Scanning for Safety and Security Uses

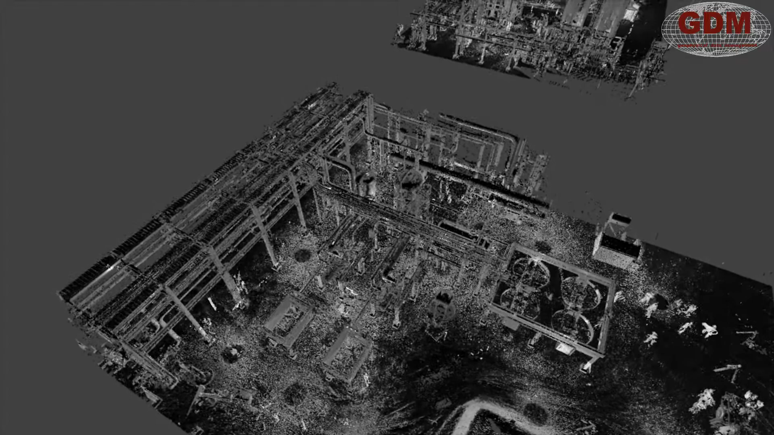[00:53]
By using GPS, traditional surveying tools, and laser scanners, GDM can provide survey-grade data of your facility.
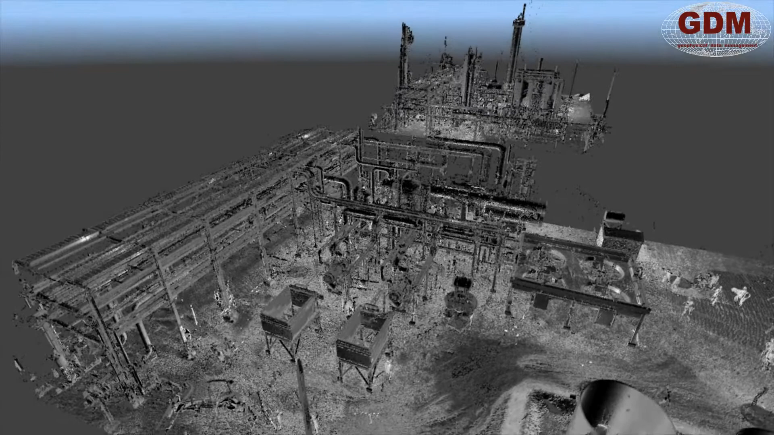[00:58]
This animation is of a 3D map of multiple units at a gas compression station.
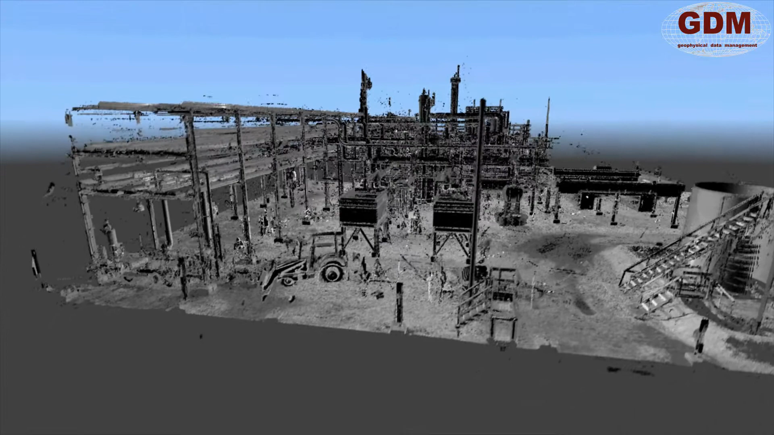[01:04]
The facility was mapped for employee safety training and emergency shutdown simulations.
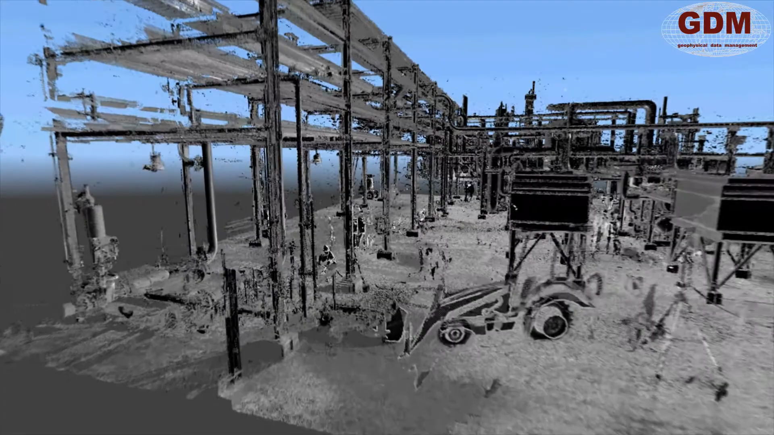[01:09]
The 3D map that is created from laser scanning
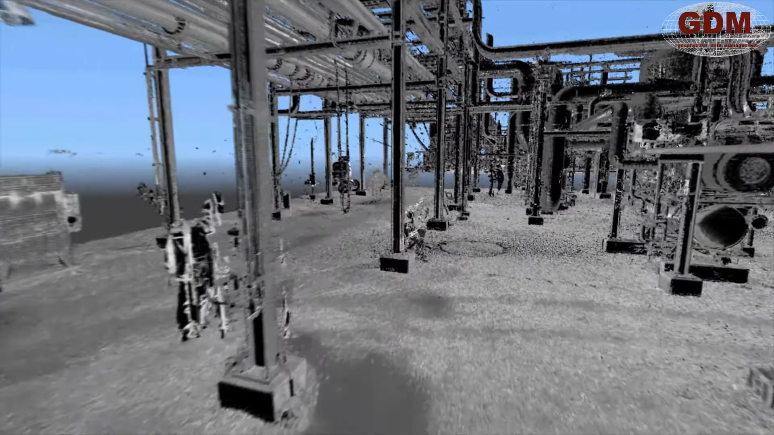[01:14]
documents the existing conditions of a facility.
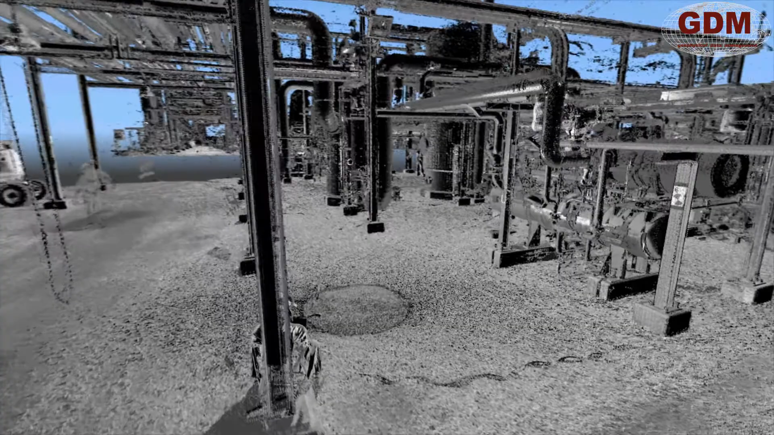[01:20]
This provides a far more accurate representation of a facility than initial design drawings or an artist representation.
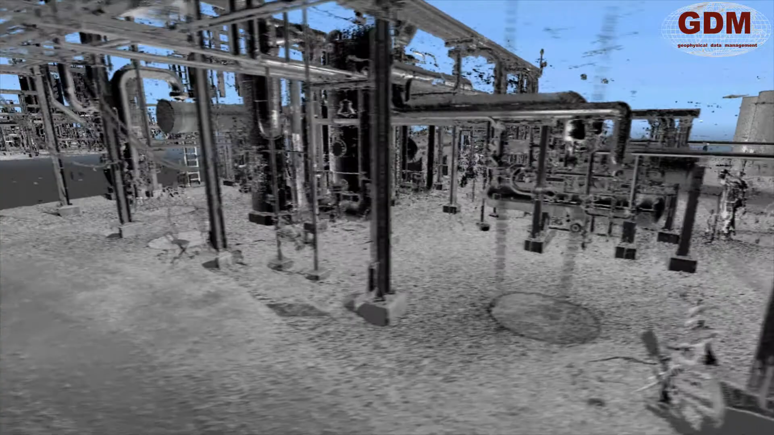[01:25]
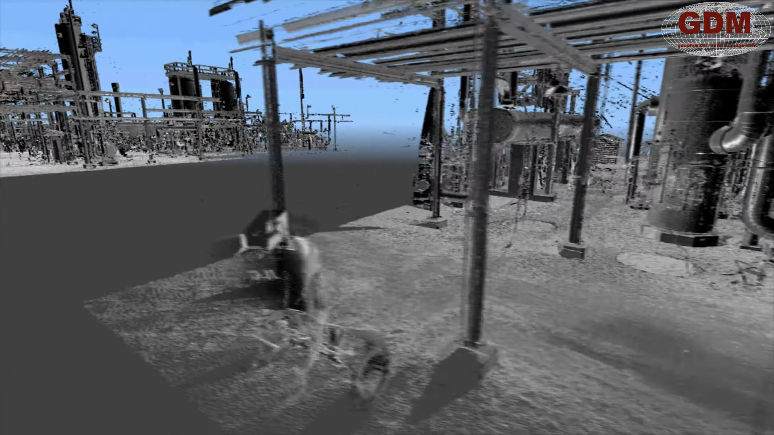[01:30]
3D mapping can also be used to create an
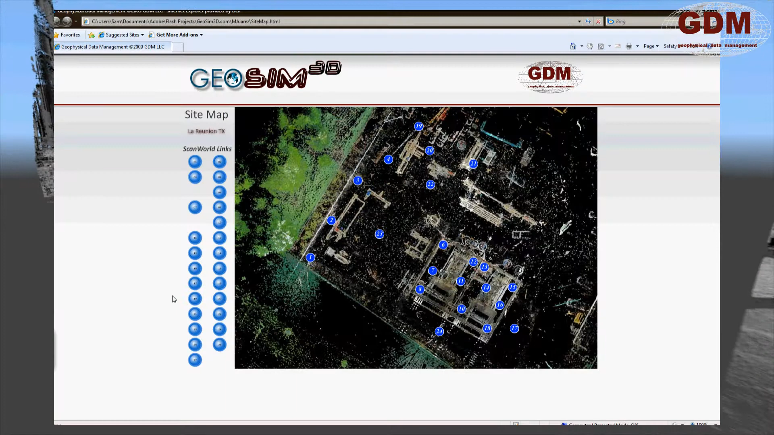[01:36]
online facility website using photography or an Internet Explorer plug-in.
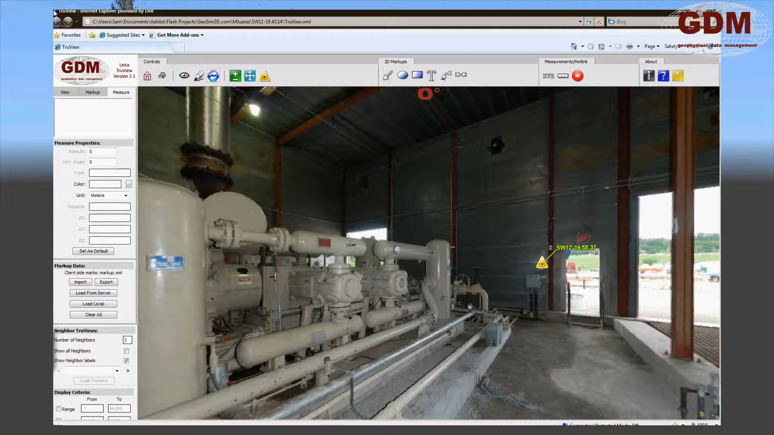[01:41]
In this example, photography was captured and overlaid onto the scan data for a photorealistic view of the site.
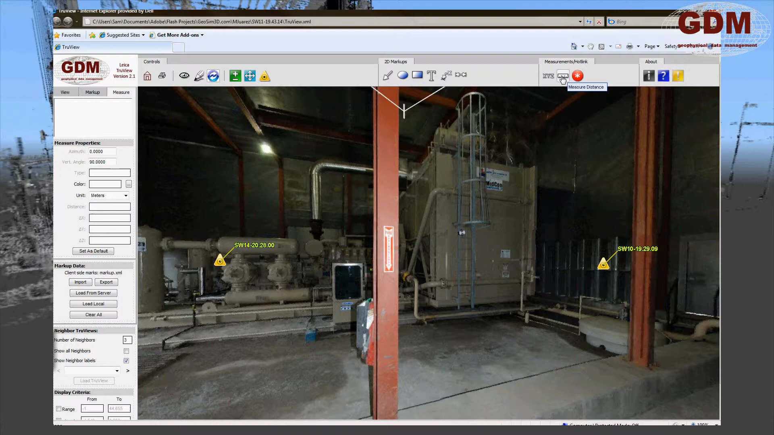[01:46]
The Internet Explorer plug-in allows for the insertion or extraction of information about almost any object at the facility, as well as markup and measuring tools. All notations and markups are stored as an XML file which can be sent to others for viewing or uploaded to the server to be used as a global markup file. For most plant process facilities,
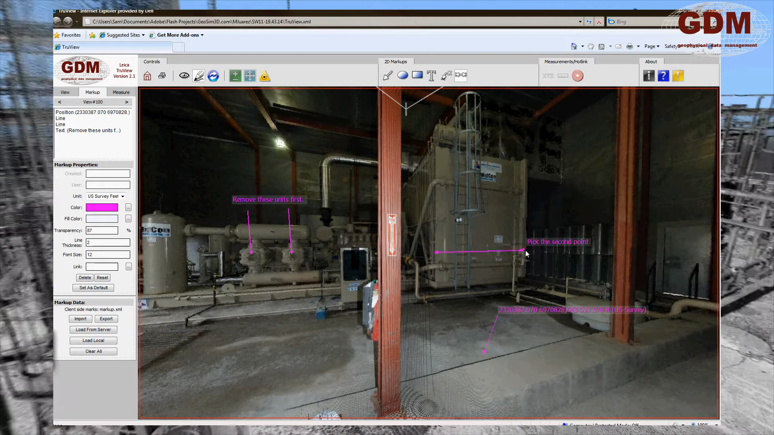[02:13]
the website can be online and fully functional within days of the completion of field data collection. For smaller facilities or emergency situations, the turnaround time can be reduced to hours.
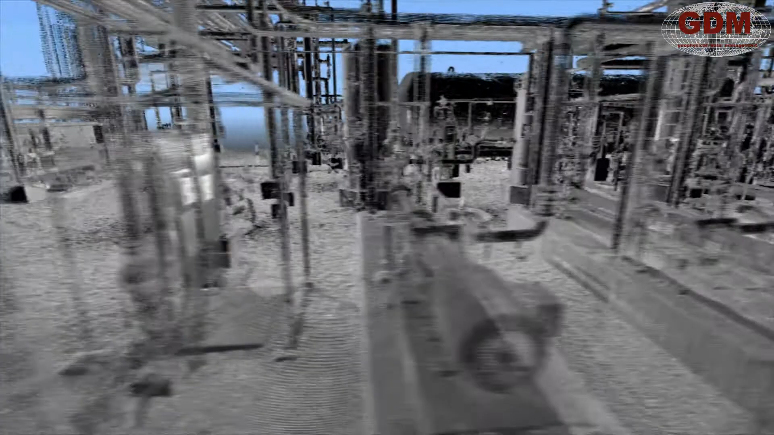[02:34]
Additionally, the point cloud data can be used to create CAD models. The advantages of model creation are many.
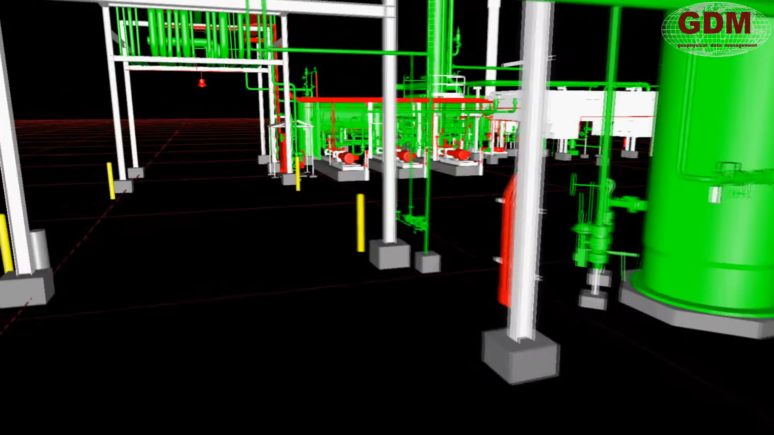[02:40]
Models are much more lightweight than scanned data sets and can be
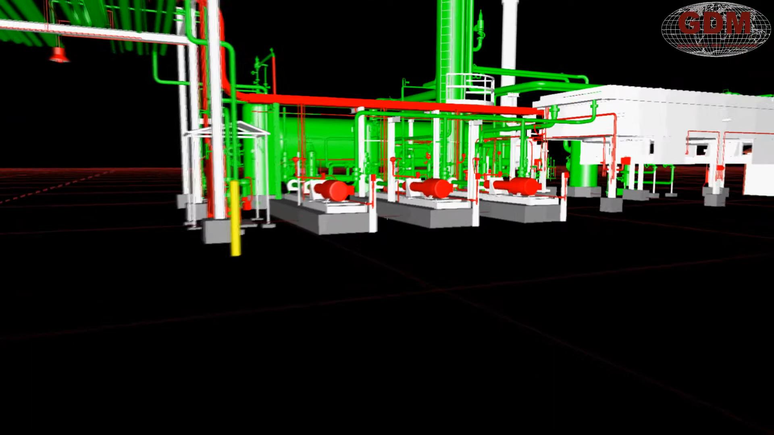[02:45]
transferred more readily between various modeling and simulation applications.
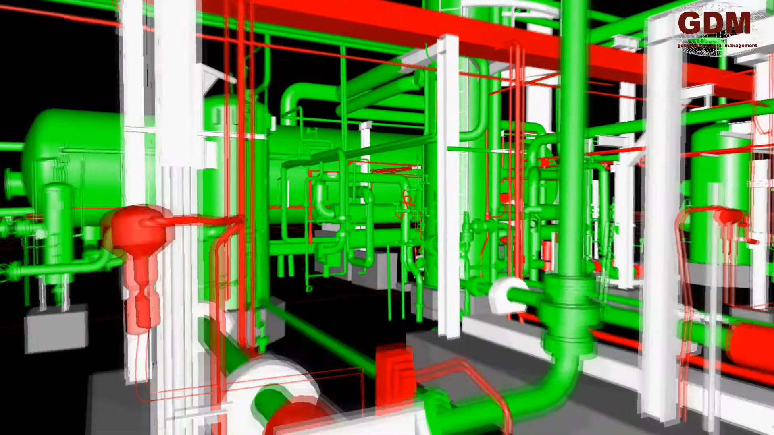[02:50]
Models can also be imported into Google Earth to provide an overall view of the facility as it relates to access and evacuation routes.